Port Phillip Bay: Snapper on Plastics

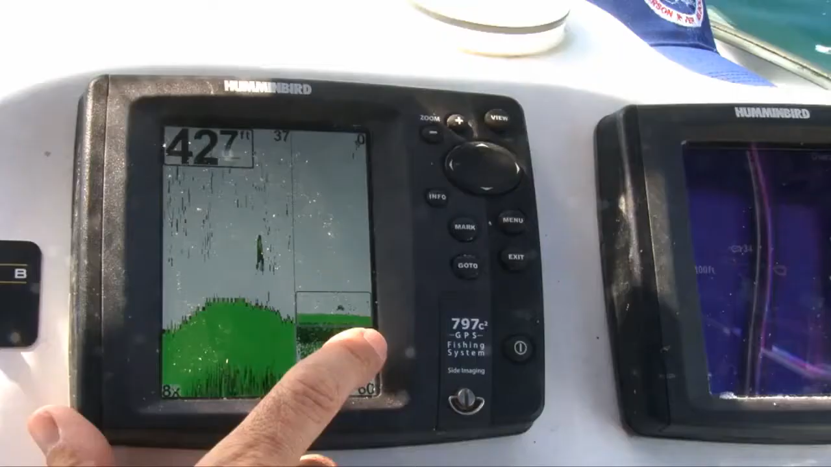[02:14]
interesting Travis that like for me on my sander and some of some of the waters I'd fish I'd quite often see that as a bit of bait but you know your sound and you know this ground that for you smells snapper
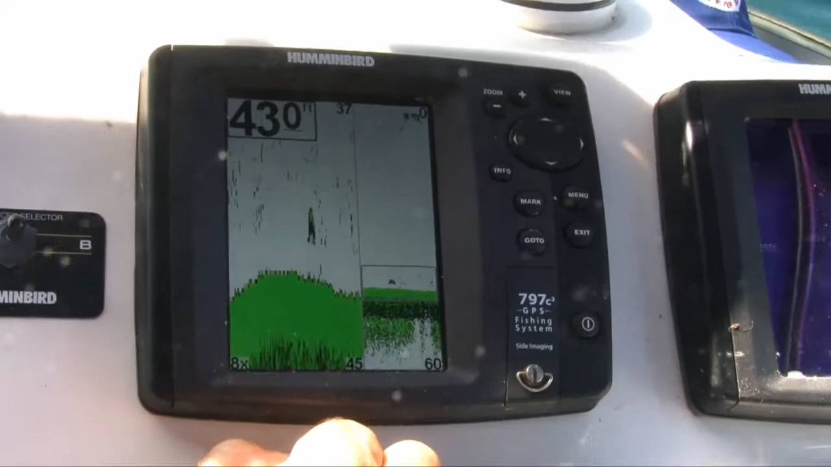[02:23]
yeah it's definitely snapper now that was really interesting that hit like four